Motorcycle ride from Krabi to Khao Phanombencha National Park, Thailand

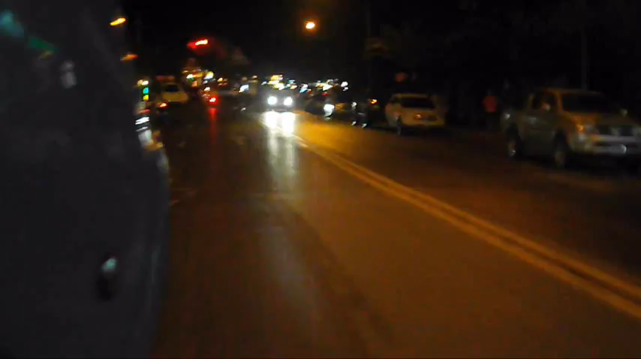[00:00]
Alright, we are in Krabi and doing a motorbike ride. Eugene is showing that it's a motorbike by honking. Woo! That's Krabi, baby. And the navigator will be me.